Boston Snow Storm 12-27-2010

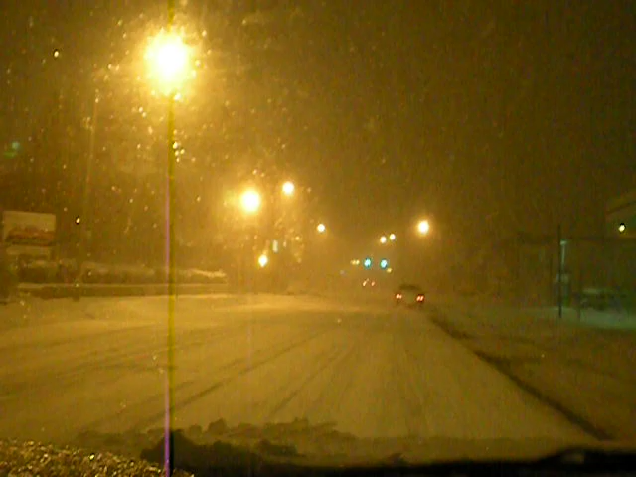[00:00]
Alright, so it's 1111 on December 26th. We are just being hit by, I believe it's the Nor'easter, but it might be just a blizzard. I'm not quite sure. I didn't check the forecast. And my alarm's going off. Pay no attention to that. As we drive on these icy, snowy roads.